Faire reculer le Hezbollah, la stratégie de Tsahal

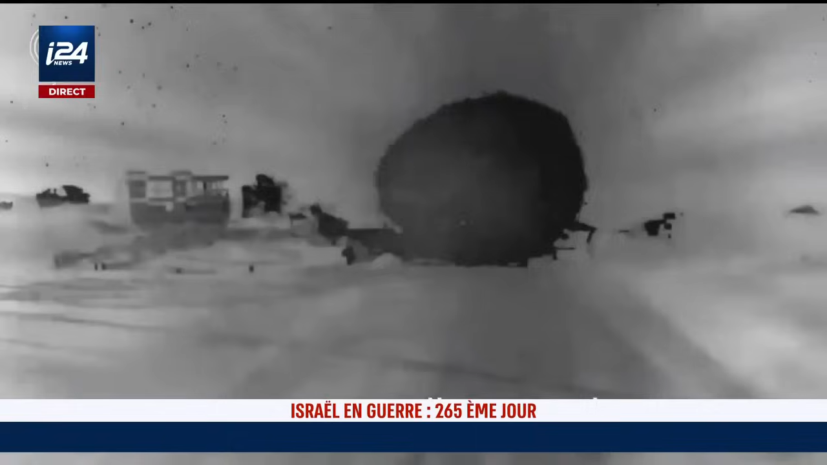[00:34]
postes d'observation, dépôts de munitions ou autres infrastructures. Les autorités locales, elles, affirment que l'objectif d'Israël serait de rendre la zone inhabitable.